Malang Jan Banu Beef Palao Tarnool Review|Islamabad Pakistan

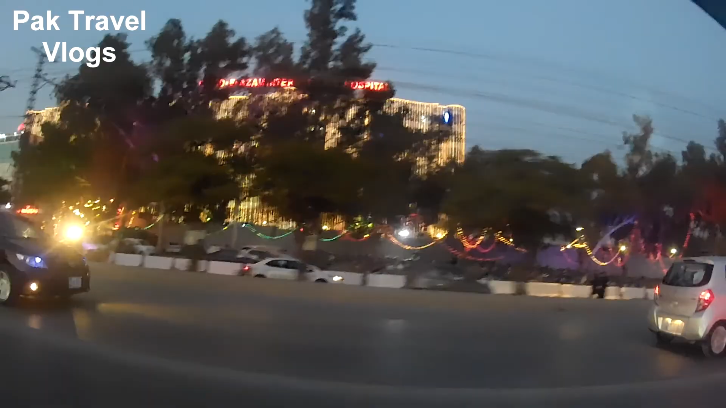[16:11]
इस वक्त हम लोग कायदे आजम हॉस्पिटल के सामने से गुजर रहे हैं,